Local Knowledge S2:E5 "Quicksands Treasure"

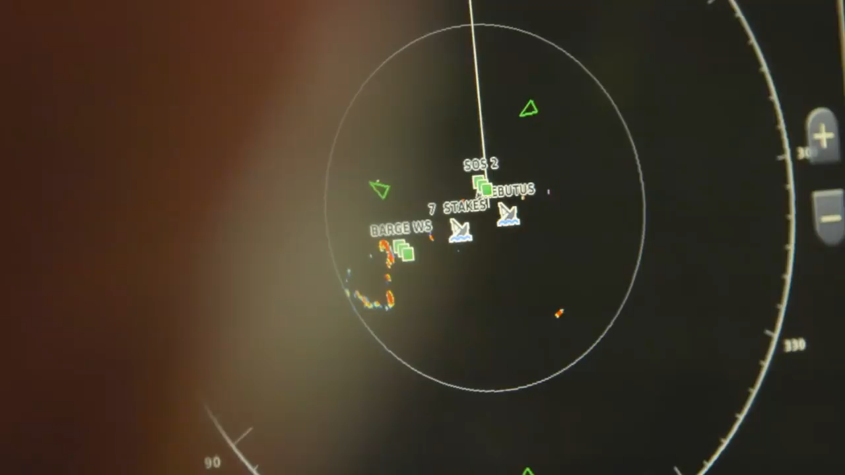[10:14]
Yeah, they're shrimping. But sometimes they're further east or west.
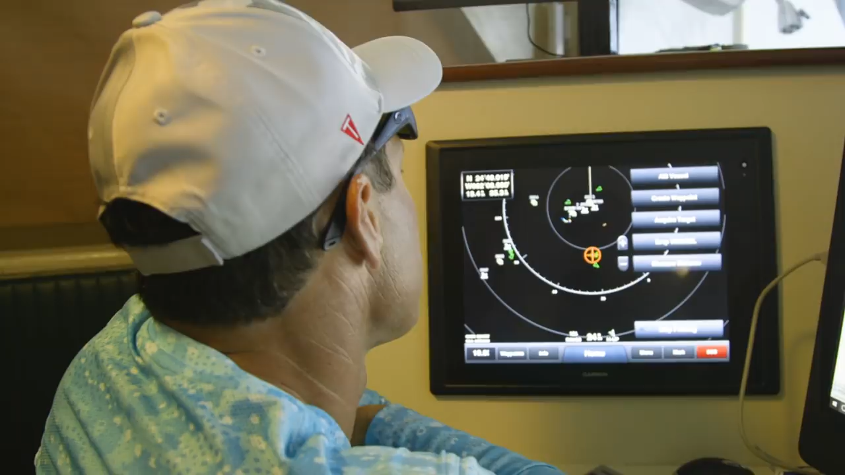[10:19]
You're already 25 miles west of Key West. You already got an hour start.